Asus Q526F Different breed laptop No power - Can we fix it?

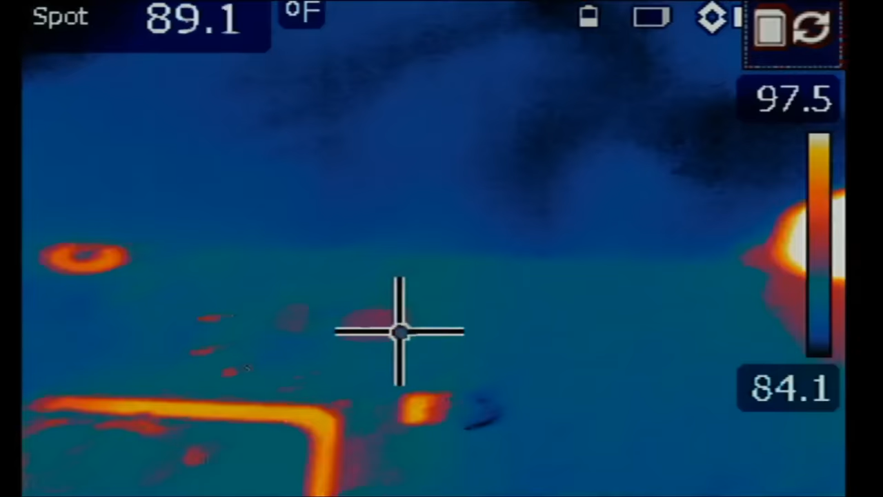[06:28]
On screen: spot 89.1°F
I do not know what that chip is, but we'll go over it.
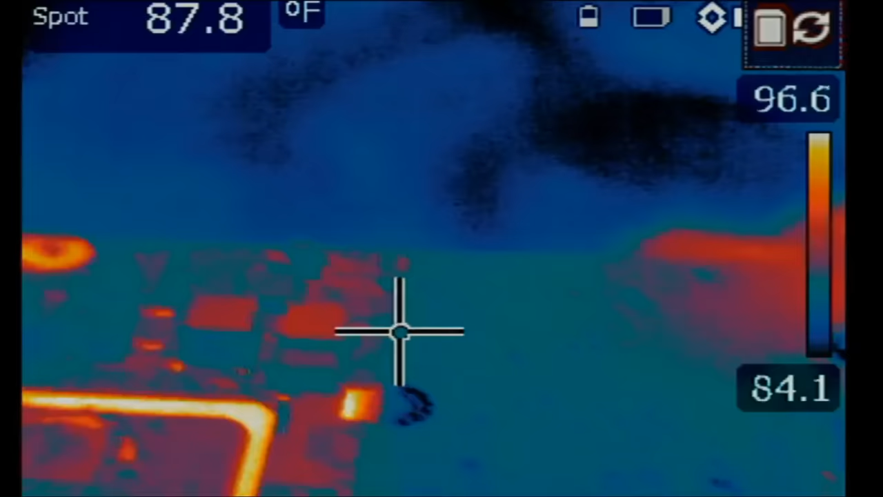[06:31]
On screen: spot 87.8°F
Let me inject voltage one more time quick. We're going to inject voltage at the shorted MOSFET on the left. And we see that chip on the right here up.
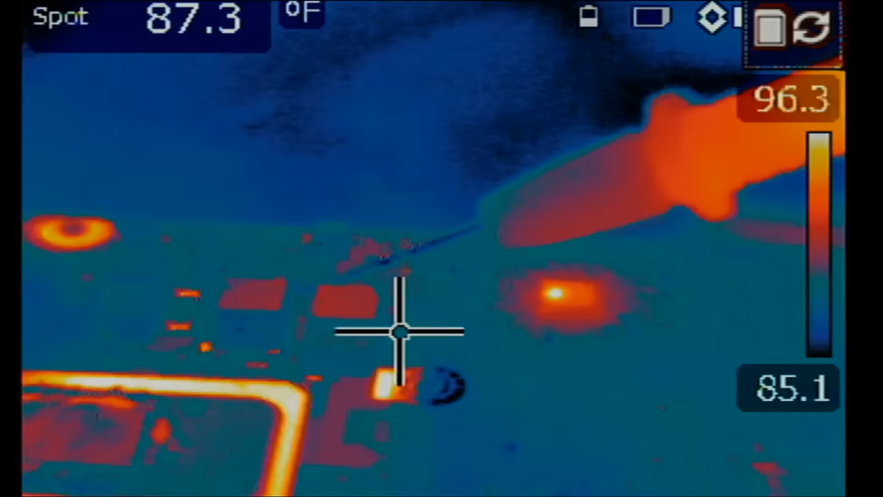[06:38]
On screen: spot 87.3°F
And we're going to inject voltage on the MOSFET, the right one.
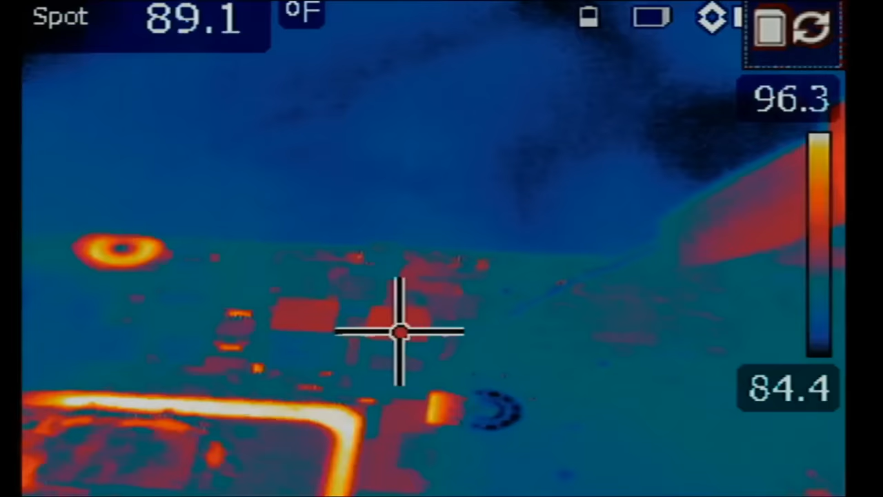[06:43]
On screen: spot 89.1°F
And same thing.
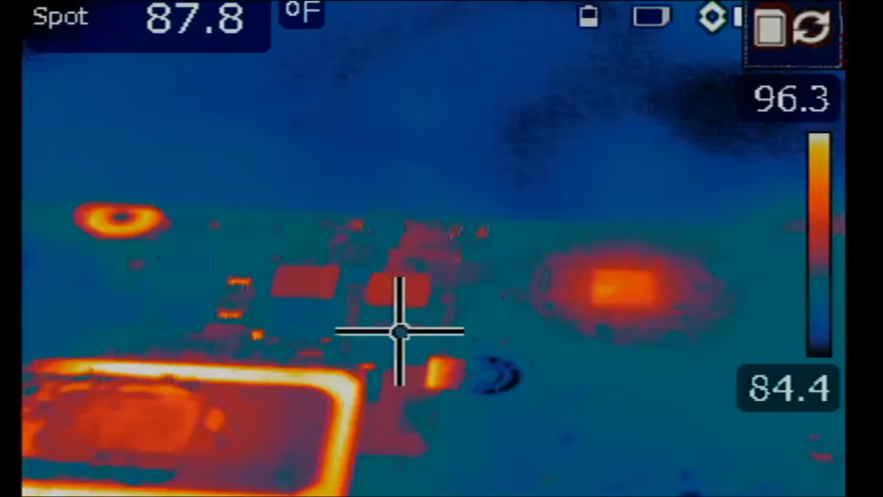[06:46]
On screen: spot 87.8°F
We see heat right over here on that chip.
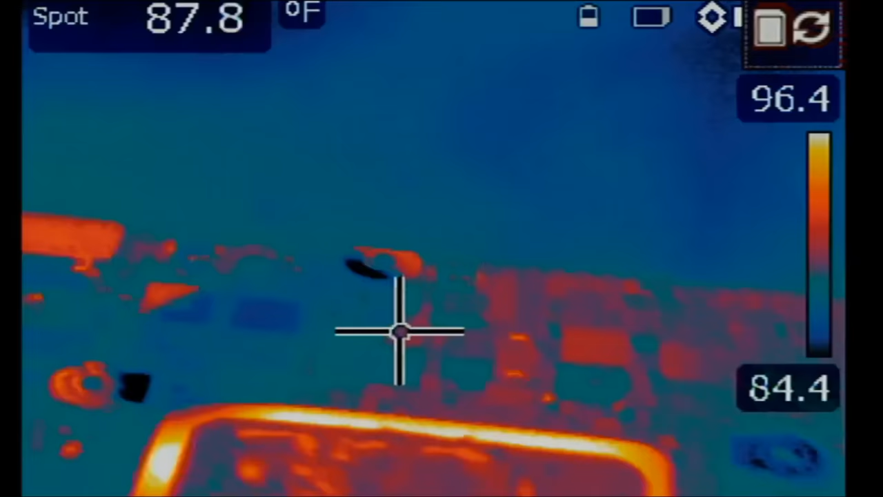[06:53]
On screen: spot 87.8°F
So is it possible the chip is bad or one of the MOSFETs are bad?